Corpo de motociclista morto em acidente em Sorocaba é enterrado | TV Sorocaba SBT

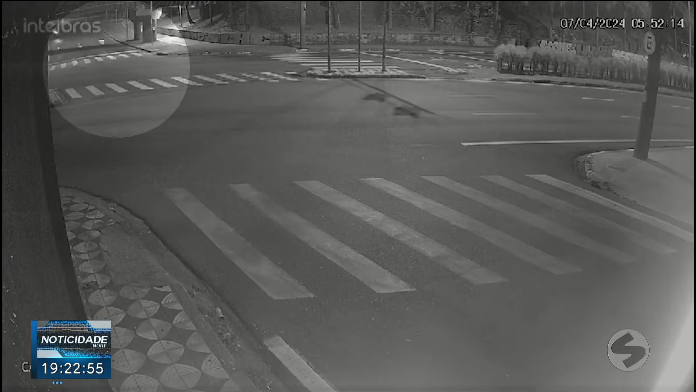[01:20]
Nas imagens é possível ver a vítima descendo a Avenida General Osório para cruzar a Afonso Vergueiro. Neste momento, um carro que vinha sentido centro atinge a moto.
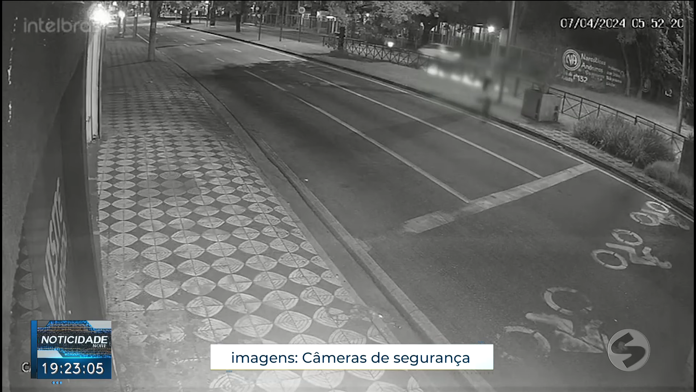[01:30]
O motociclista foi arremessado pelo canteiro central e caiu do outro lado da avenida.